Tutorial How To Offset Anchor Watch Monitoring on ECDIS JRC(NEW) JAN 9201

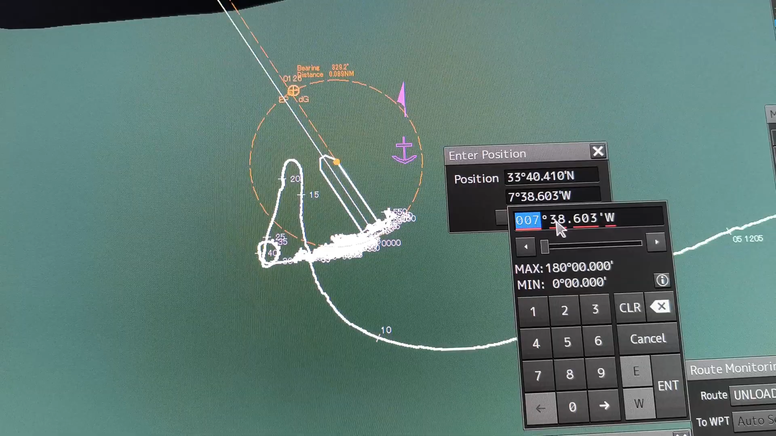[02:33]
three eight the zero six three nine okay west then enter
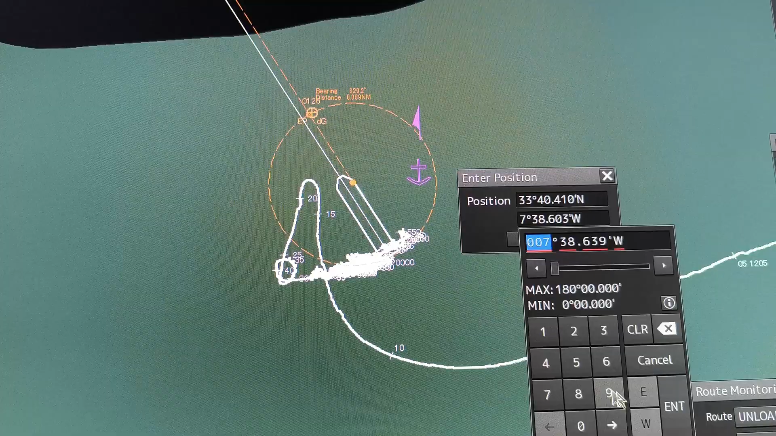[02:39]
bound see it moves not actually
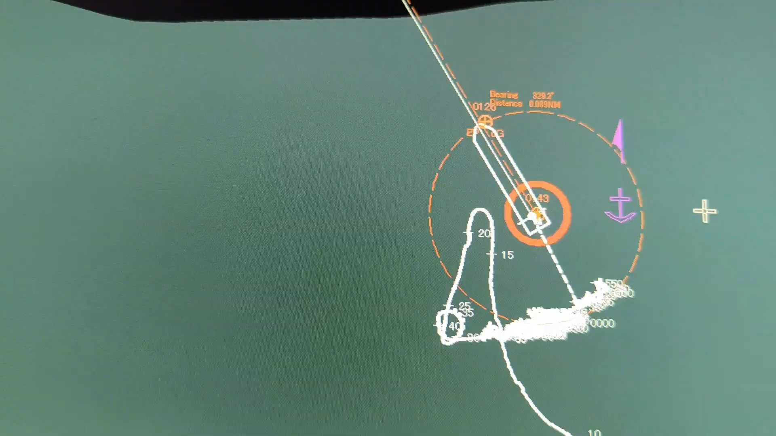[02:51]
supposedly in the center but it's at almost more or less it's more
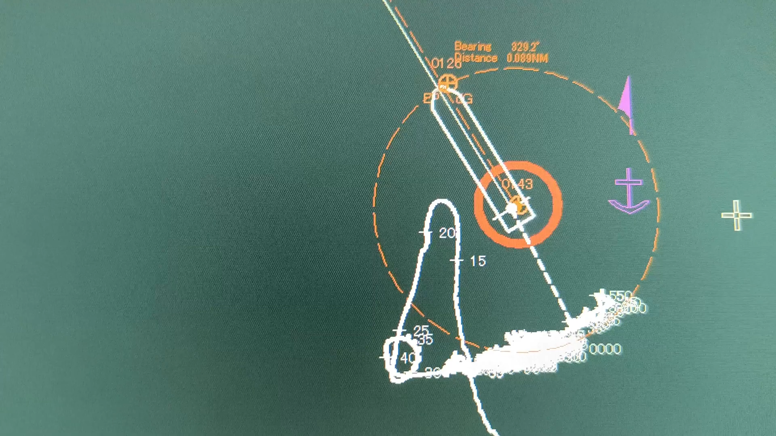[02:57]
accurate okay a little bit near to the bow then go to minu then you
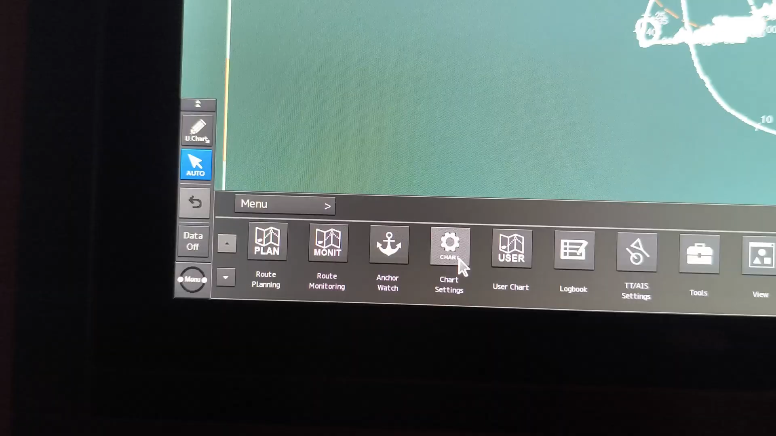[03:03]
can drop now the anchor watch you see anchor watch is already here
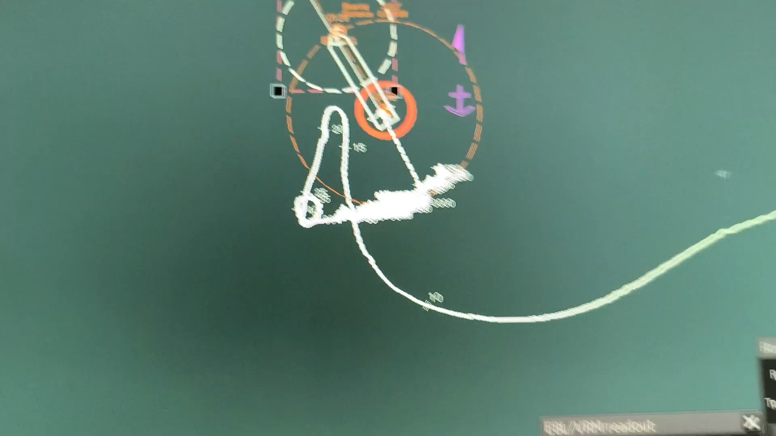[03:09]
so previous calculation here is 400 the ranges
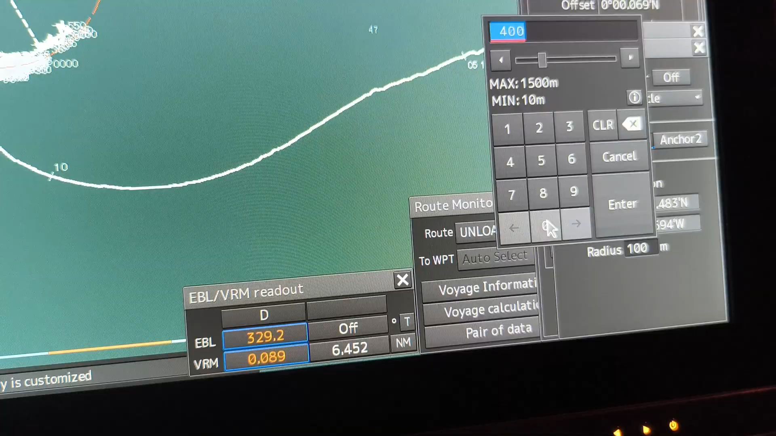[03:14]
so we put 400 now you can see we already on the center
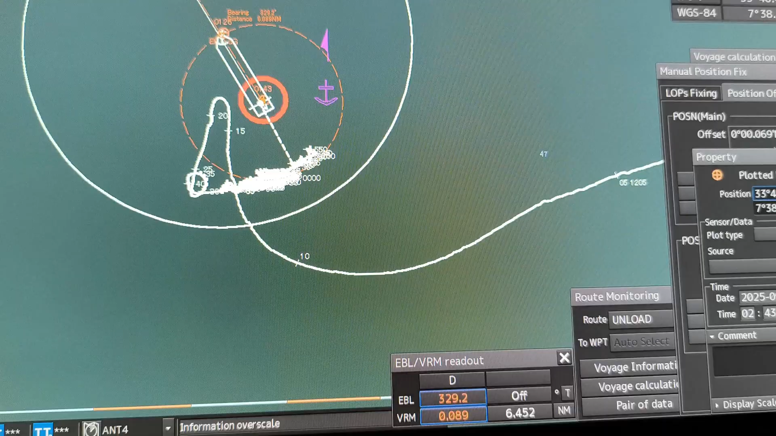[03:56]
go back to the position opposite